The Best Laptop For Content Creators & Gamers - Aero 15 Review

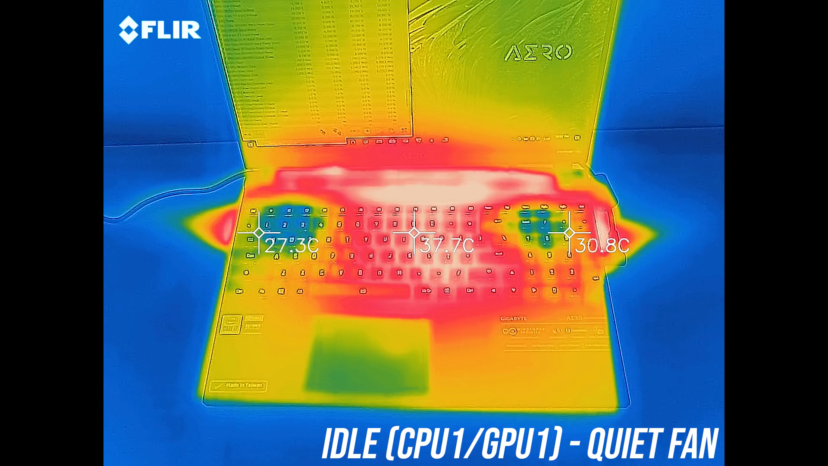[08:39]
When idling the keyboard was getting to the low 40s, warmer compared to most others I've tested that sit at 30, but not a problem in practice.
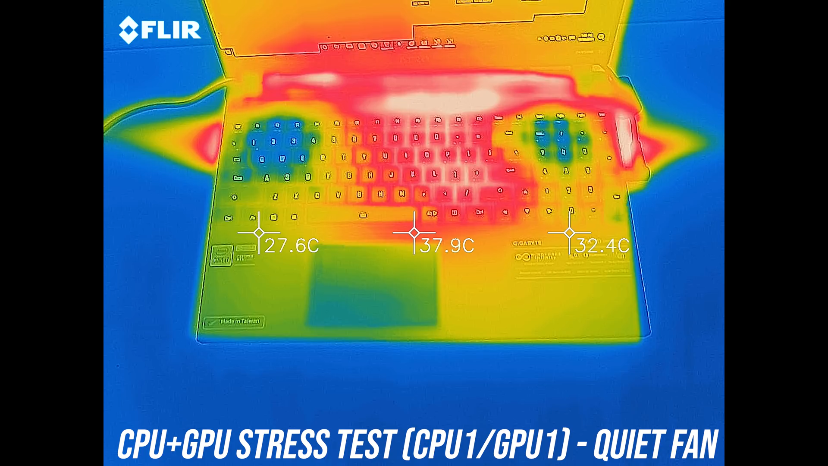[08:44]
With the stress tests running it's at 50 in the middle now and warm to the touch, normal fan mode was similar and hotter up the back, but you don't need to touch there anyway. Max fan speed was actually cooler on the keyboard than running at idle,